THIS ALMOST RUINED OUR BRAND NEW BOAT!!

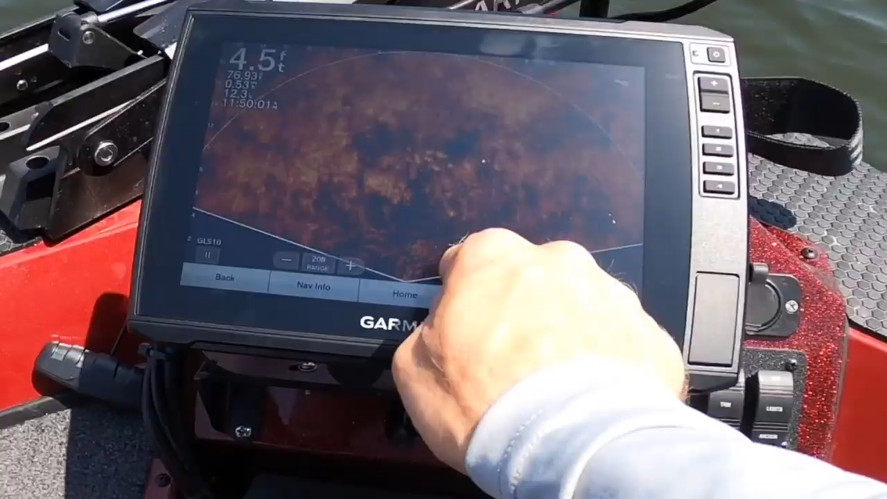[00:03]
Oh my god, I see a school.
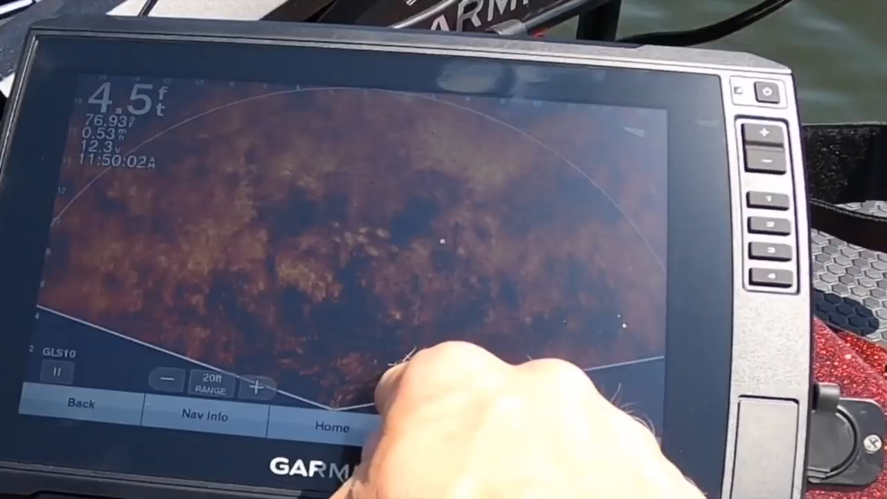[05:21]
On screen: depth 4.5 ft
Oh my god, I see a school. Oh my god, you're kidding. You're kidding. No way. This is sick. I changed the gain and I just saw the fish. That was nuts. They're right over there. They literally just all swam into the grass. No way. This is like, look, I see a fish. I see, oh, it's my saucy swimmer. Oh.
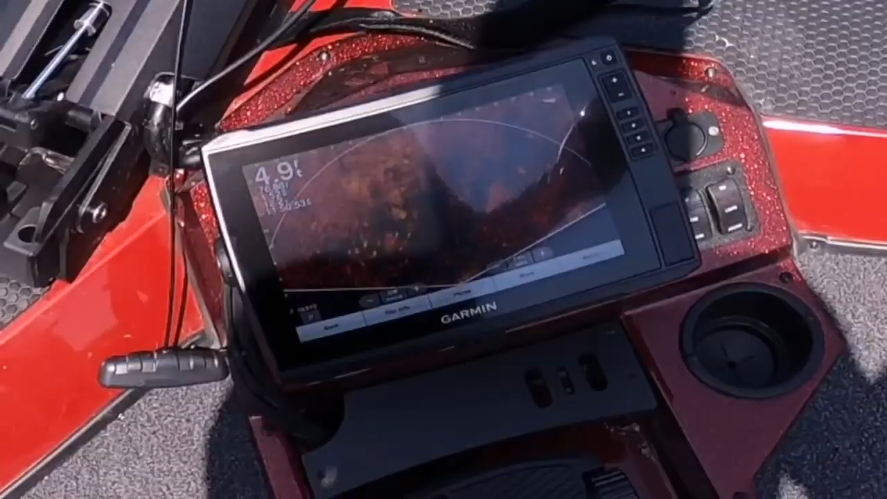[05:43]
Oh, here they go. Right into the boat.
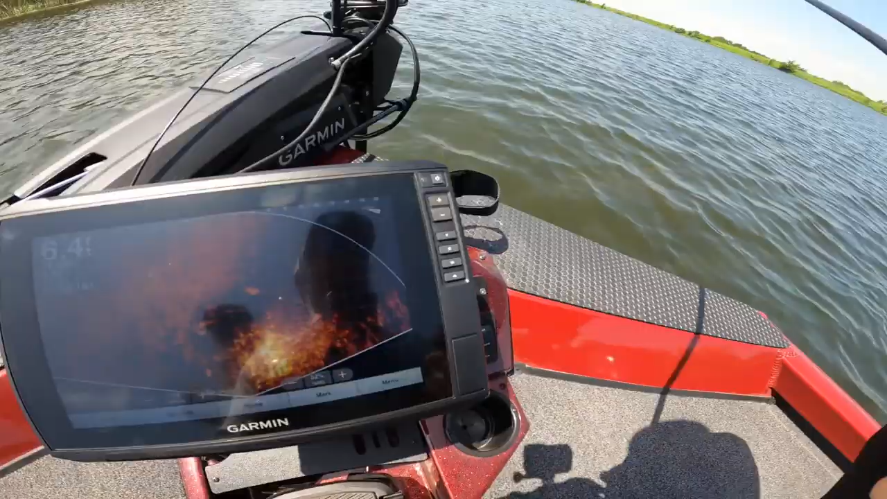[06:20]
Dude, they're just right here in front of the boat around this grass pile. Is that not the craziest?
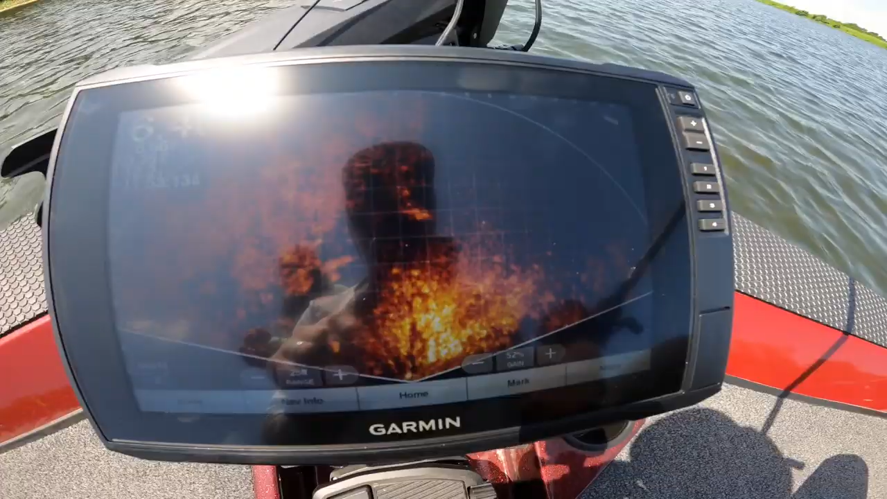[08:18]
Dude, they're just right here in front of the boat around this grass pile. So basically, it looks like there's fish right there, but.